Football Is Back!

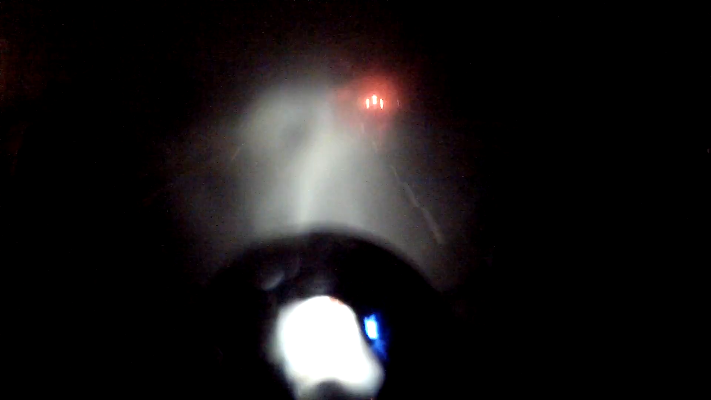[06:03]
You're killing me. You're... Making me scared. Okay. I can see. As long as I can see that... Light up ahead. And I can see that forward. Okay. Anyways. Where was I? Yeah. Madden intro. Fuck you guys. Man. So... You can either make the Cardinals win. Or the Steelers win. Man. It just fucking sucks. See. I saw the video for the first time. And what's the... What's the Steelers winning?